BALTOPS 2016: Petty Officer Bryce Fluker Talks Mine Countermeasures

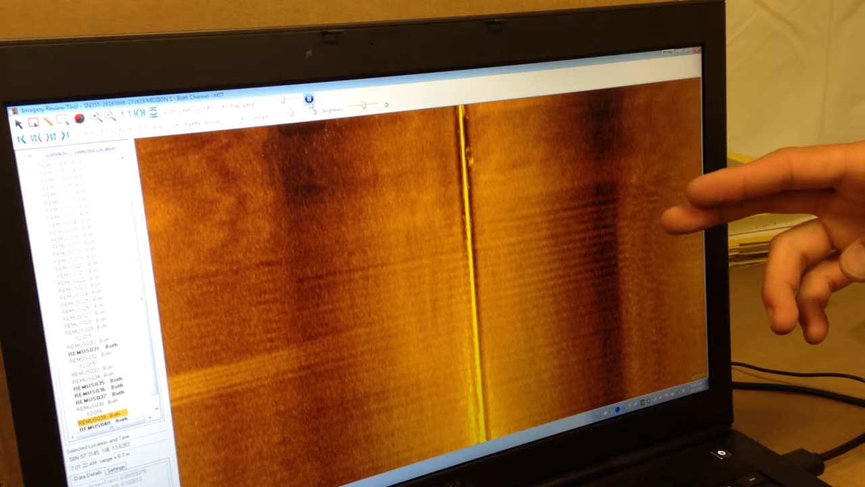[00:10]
Right now it's surfacing to get a GPS fixed, that's why it looks kind of funny like that.